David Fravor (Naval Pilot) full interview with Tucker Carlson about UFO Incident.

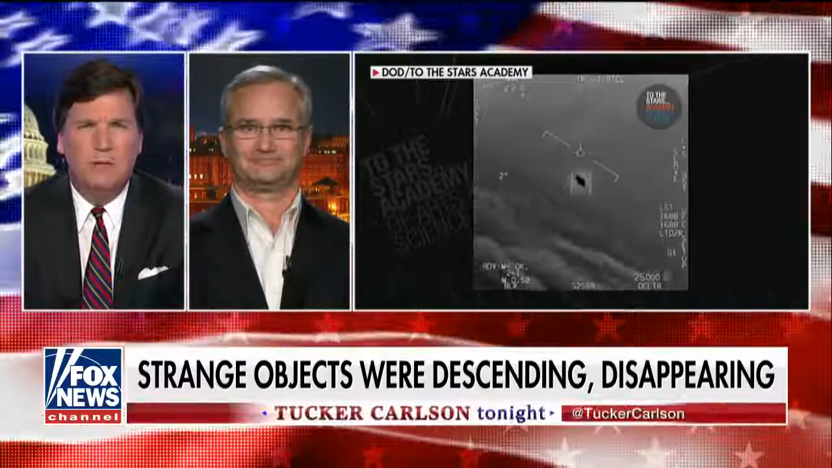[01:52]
Oh well above supersonic it it like a bullet out of a gun it took off. So from what you know about aerodynamics mechanics physics should this be possible what you saw? Not with the technology that we have today not not at all. Even now even 13 years later is there anything that you know of capable of this kind of behavior? No there's nothing I know of I mean this when you look
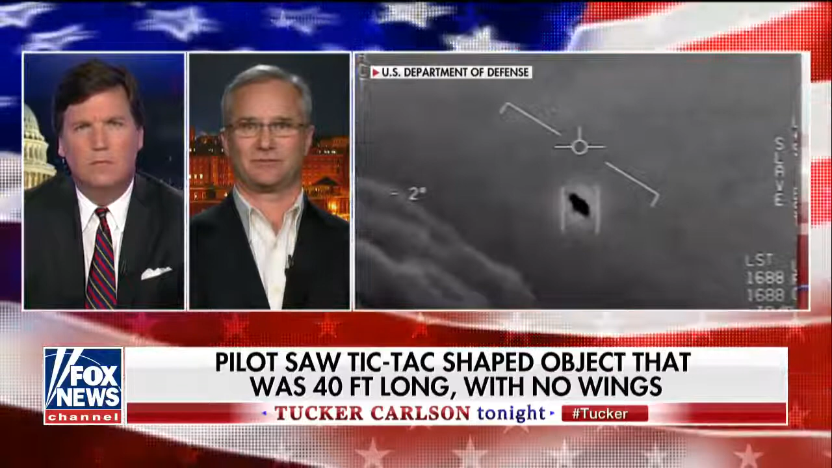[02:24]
when we saw the video with the IR it has no exhaust it's you know no no discernible things of anything form of propulsion and this thing came from a dead hover
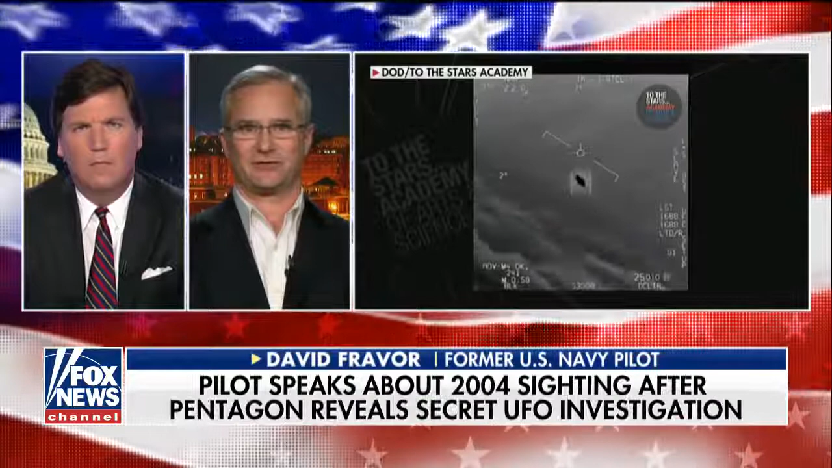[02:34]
over the water just kind of moving around to a climb up to about 12,000 feet to rapidly accelerating away in a climb and in less than two seconds it was gone and you figure you're talking 50 miles of visibility and you can easily see an object that size easily out to 10 miles and it just disappeared in seconds. Could I mean what would be the effects on a human pilot of the g-forces involved in that altitude change? Well the altitude wouldn't be bad it would be the acceleration of the object. Right.